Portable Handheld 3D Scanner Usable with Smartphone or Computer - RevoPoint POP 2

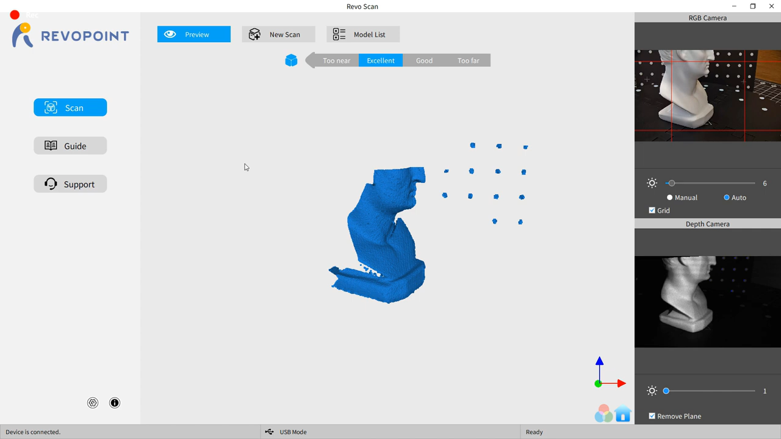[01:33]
So, with everything to my liking, I'm going to start a new print.
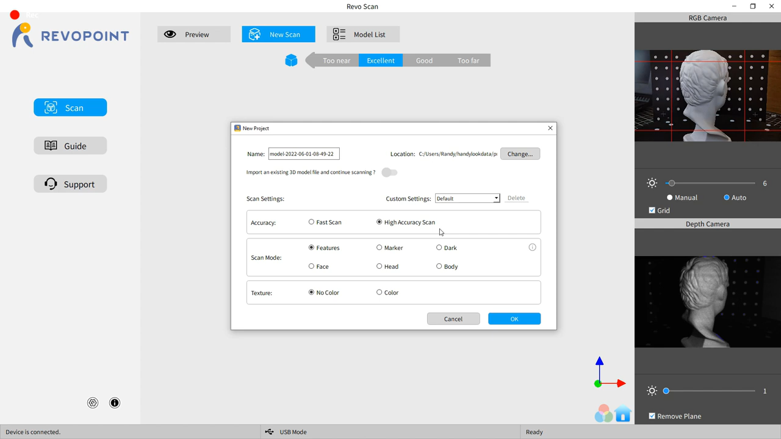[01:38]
And as you can see, you have lots of options to choose from for different scanning modes. But for this scan, it's going to be pretty easy.
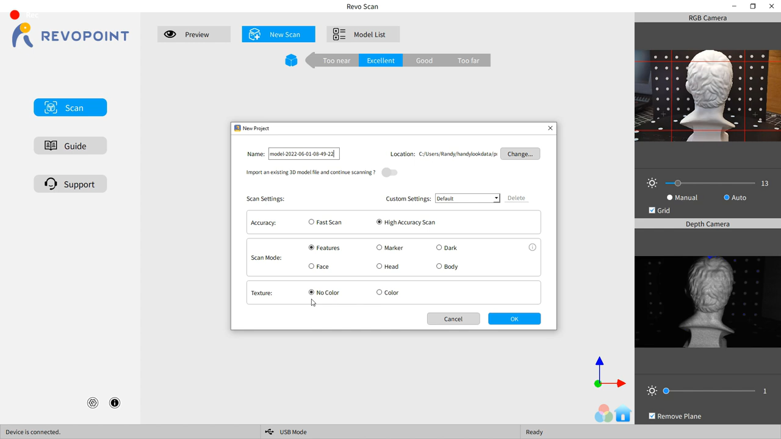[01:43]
It's going to be the high accuracy with features as a scanning mode and no color.
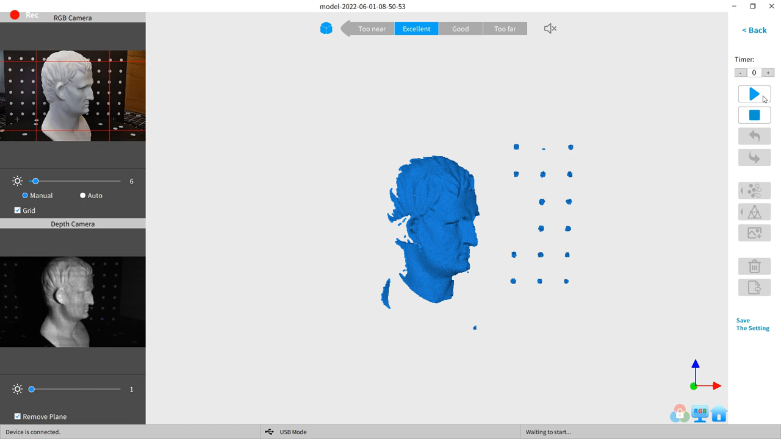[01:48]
And with all that said, all you need to do is push play, and it'll start scanning. As you can see, there's some green and blue on the screen,
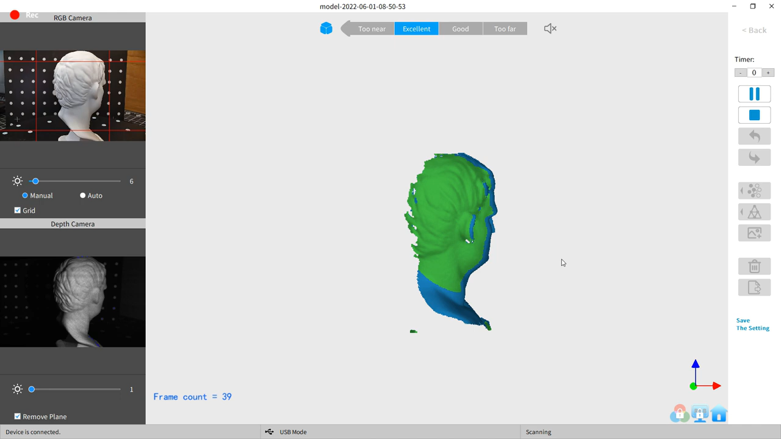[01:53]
and all the green spots are the newly scanned areas, and all the blue is already scanned.
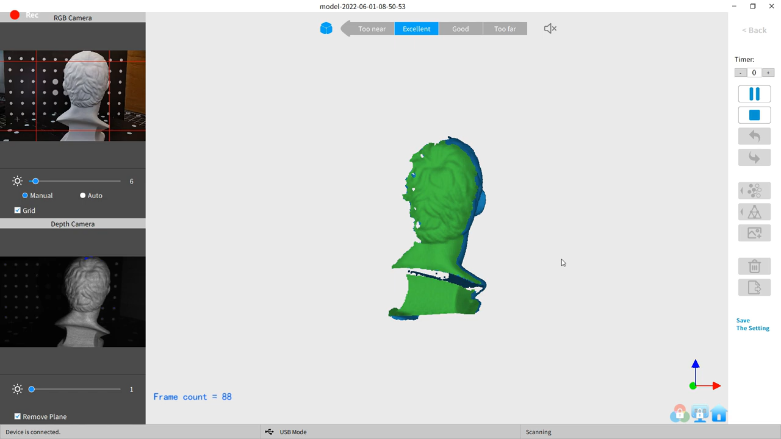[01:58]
And all you need to really do is let this do one rotation, and you should have a full scan for that position.
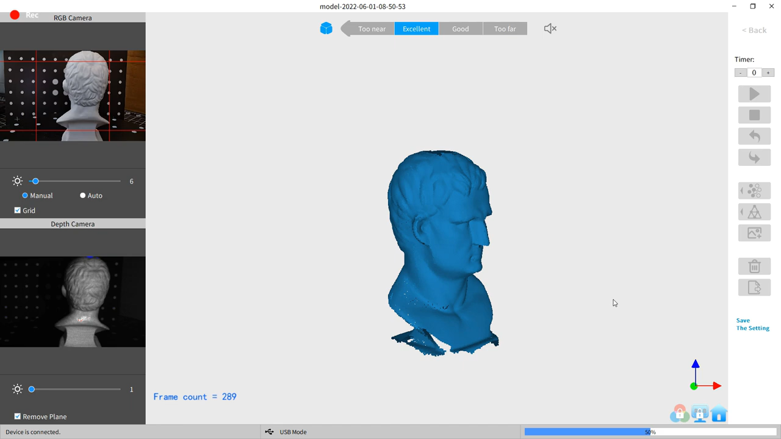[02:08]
And here we go. This is our first scan, and it looks pretty good.
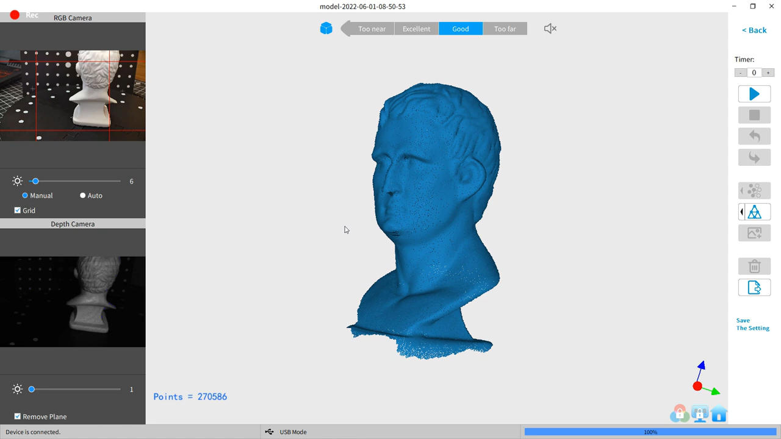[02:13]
I move the position, and it's going to scan a little bit more of the base.
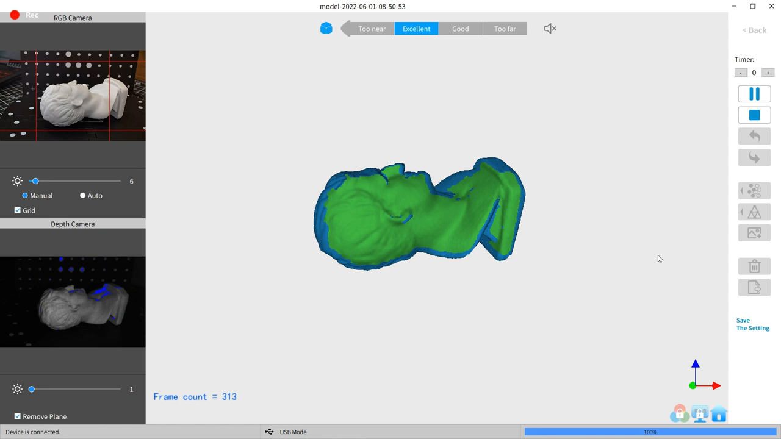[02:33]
And sometimes it'll pick up stuff on the background or even the base plate,
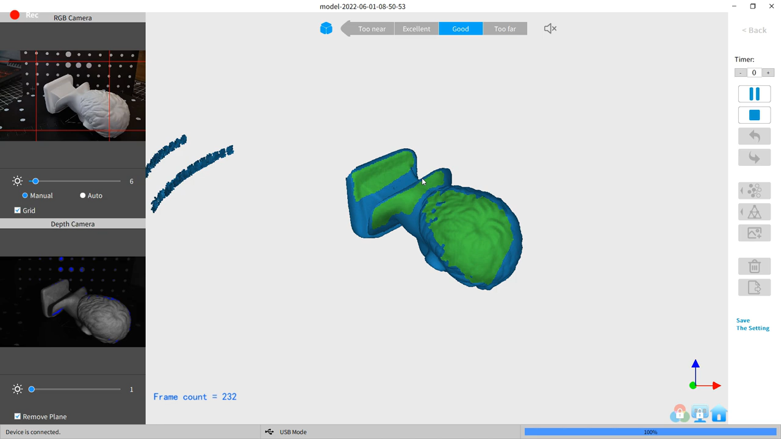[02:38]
and usually it will kind of sort itself out and not be in the final point cloud. But if it doesn't, it can be removed later on as well.
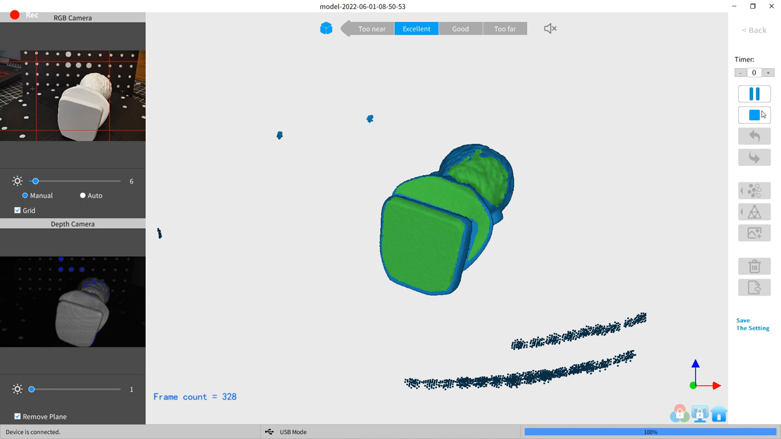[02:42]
So after about four scans, this is what I have.
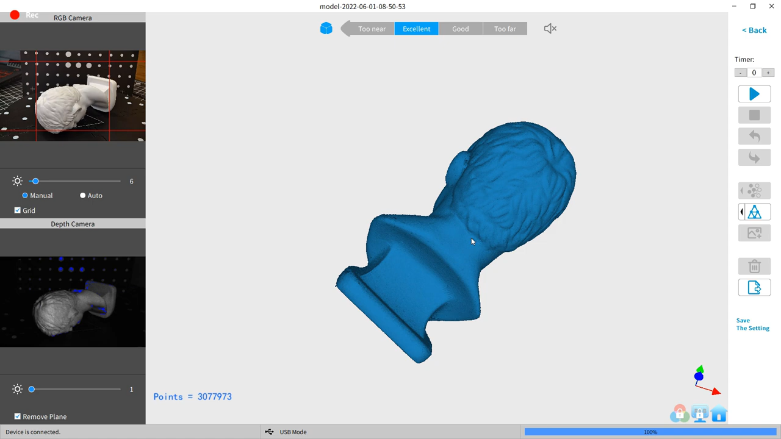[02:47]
These are all individual points right now, so I need to convert it into a mesh. And there's some holes in here that you can see that will be fixed when it turns to a mesh.
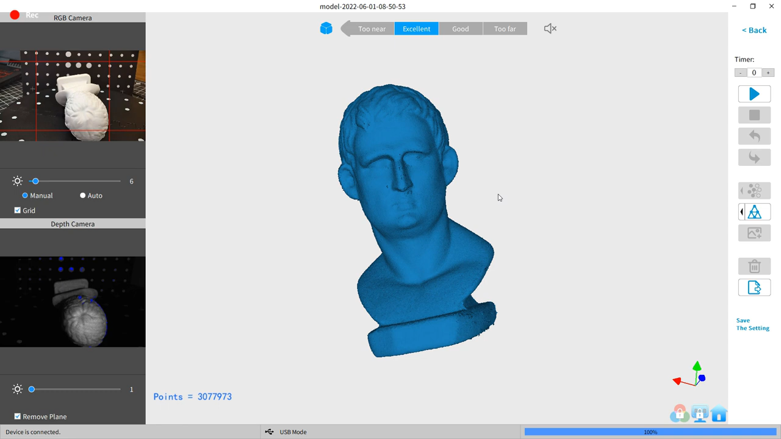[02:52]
And to do that, I'm just going to go over here to the mesh settings and set them up to the highest quality, and make sure to fill holes, and then just click the start button on it, basically.
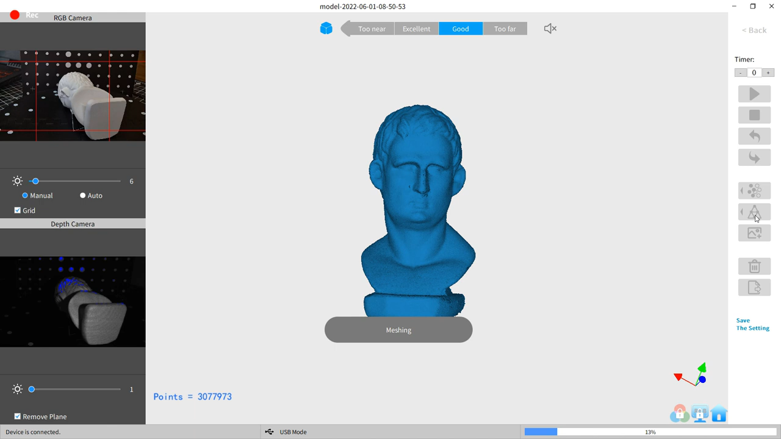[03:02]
And after a few minutes, I have my finished 3D scanned model. And as you can see, it came out really nice, and there's no holes or anything like that in it anywhere, or odd blobs or anything like that going on.
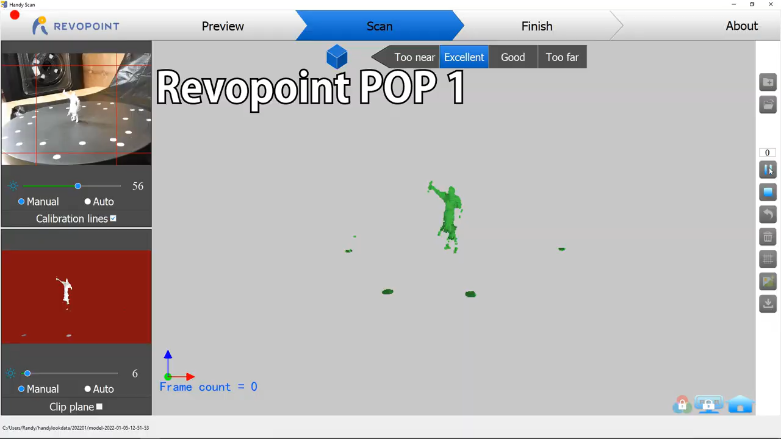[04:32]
seeing that when I tried doing that, it just couldn't pick up anything really. And it would just lose tracking.
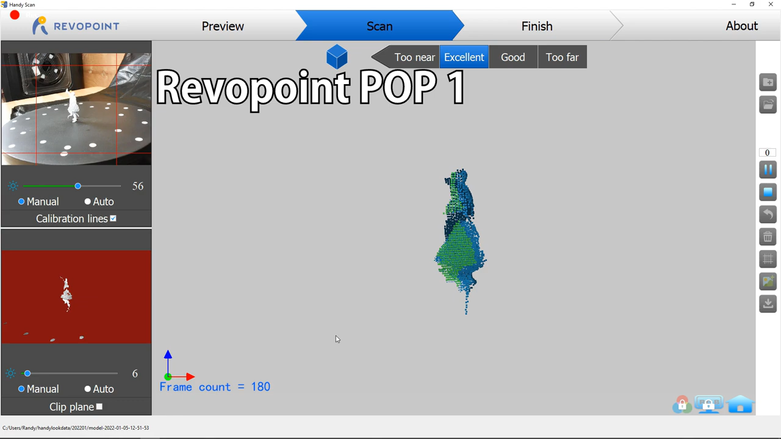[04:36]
It was just too small of an object to scan.
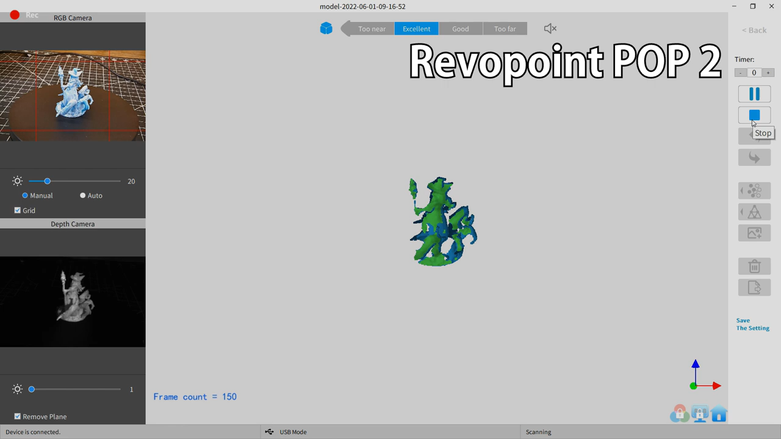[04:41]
And on the Pop 2, it did have an easier time picking this up, even though it is a smaller object. That being said, it still was not perfect by any means.
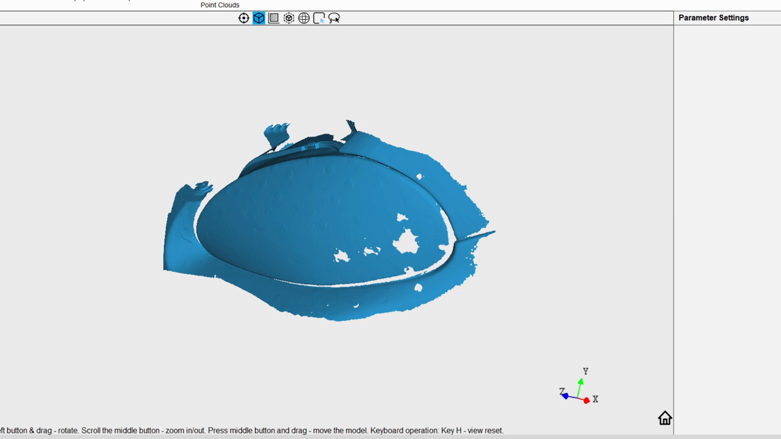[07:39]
And this came out pretty good for a quick 10-minute scan.
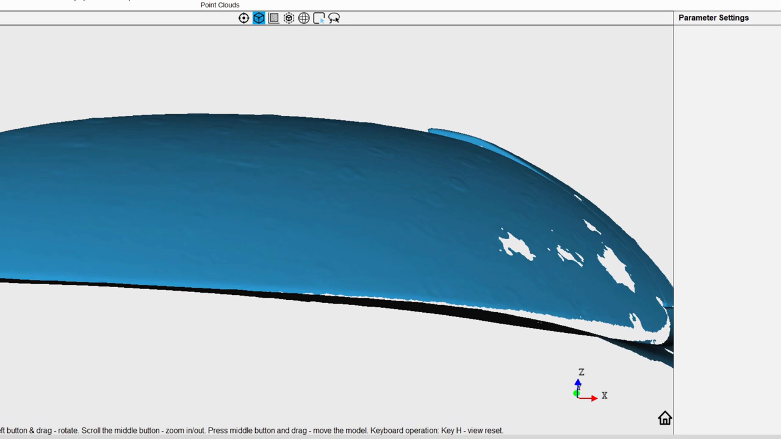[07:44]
And if I zoom in, you can even see the little raised marks from the stickers.